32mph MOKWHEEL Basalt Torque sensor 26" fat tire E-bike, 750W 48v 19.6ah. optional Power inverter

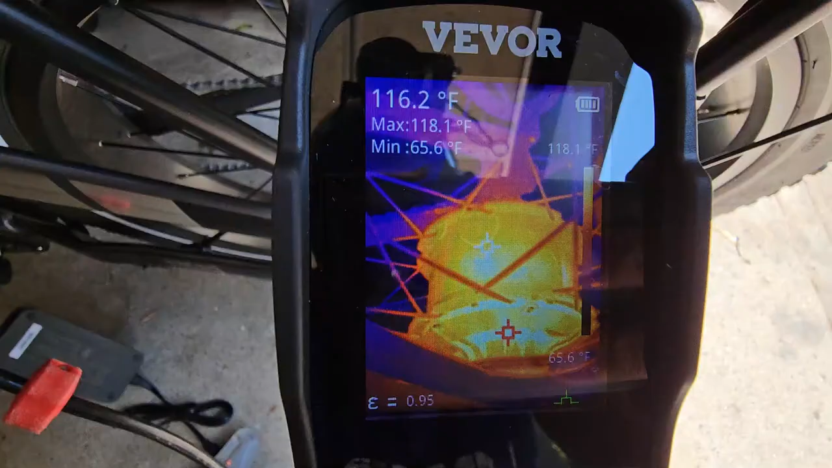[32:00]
On screen: spot 116.2°F, max 118.1°F, min 65.6°F
So it looks like the hub's 116 at the hottest point.
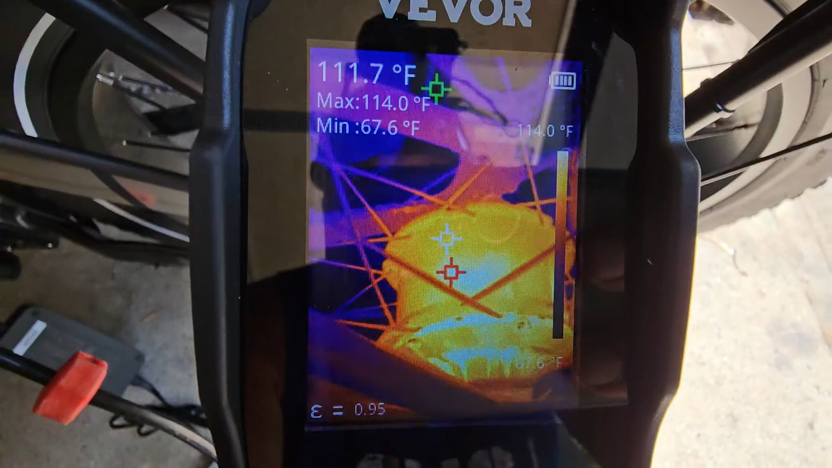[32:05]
On screen: spot 111.7°F, max 114.0°F, min 67.6°F, scale top 114.0°F
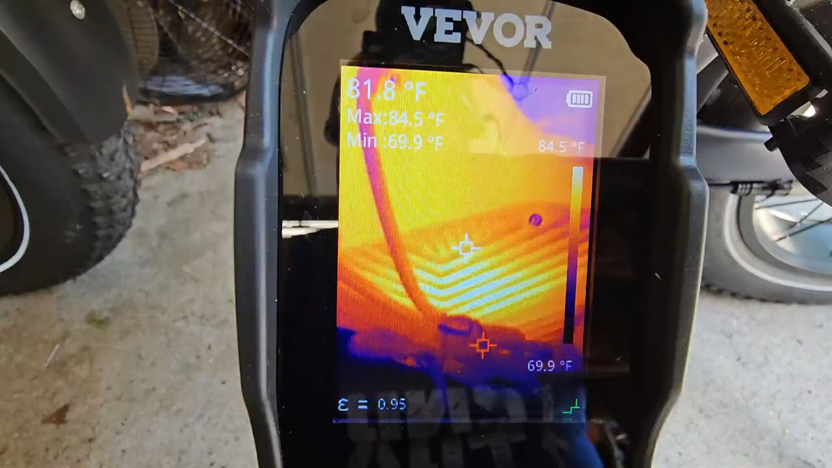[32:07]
On screen: spot 81.8°F, max 84.5°F, min 69.9°F, scale top 84.5°F, scale bottom 69.9°F
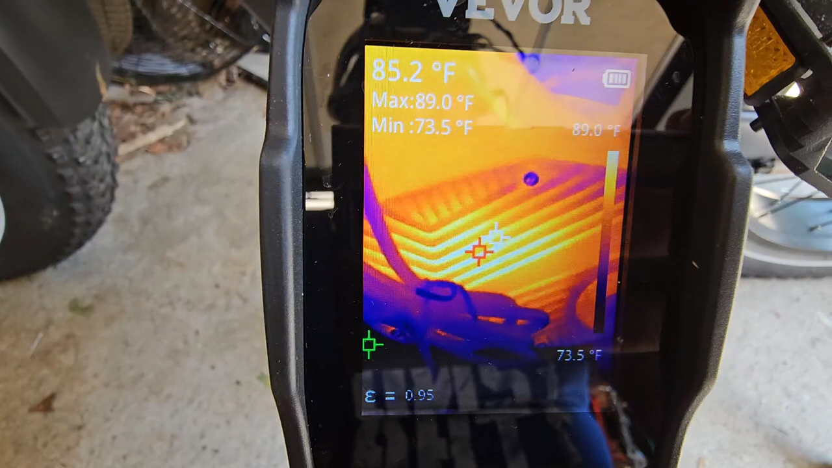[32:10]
On screen: spot 85.2°F, max 89.0°F, min 73.5°F, scale top 89.0°F, scale bottom 73.5°F
Where the controller is, about 88, 89 degrees.